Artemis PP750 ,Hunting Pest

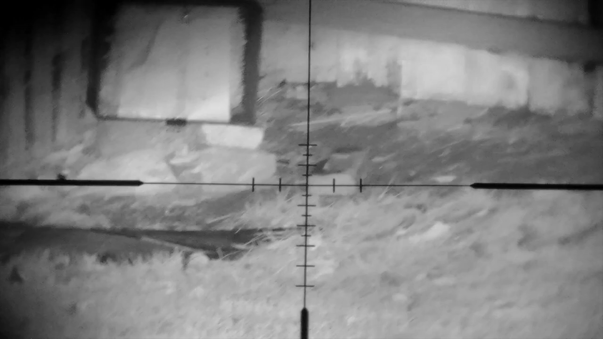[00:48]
This is the first mouse of the night and guys he's been moving a lot, it's kinda different between rats and mouse, they move a lot, the mouse trying to, you know, kinda never stop, but he stopped, he gave me the time and I took the shot.
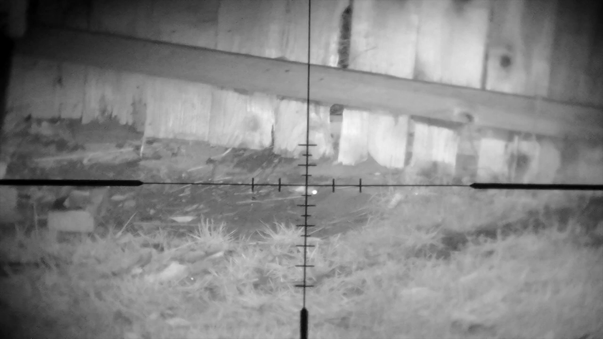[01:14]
Shot placement was right between the eyes, this second guy stopped right there on the same spot where the other one was and I took the shot right away, couldn't wait.
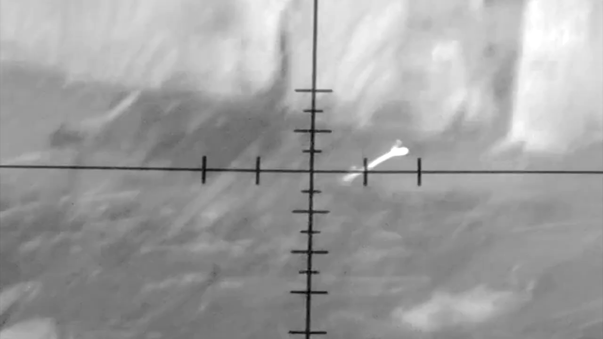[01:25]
First I thought that he's still alive but not,
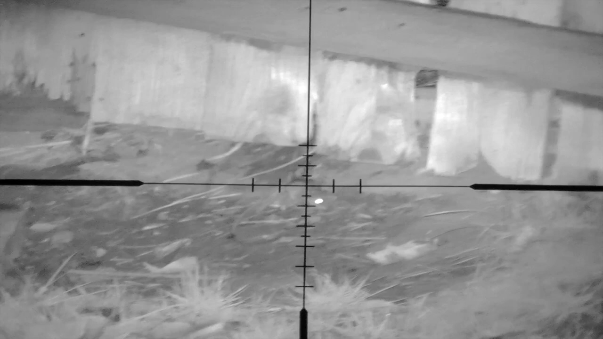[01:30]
he was dead, it's just nerves making move and rolling around.
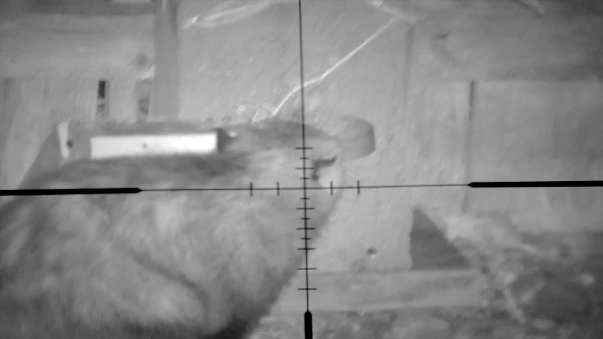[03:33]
If you send the pellet right in that spot, hit the brain and he was lights out. All you're gonna see is a lot of twitch,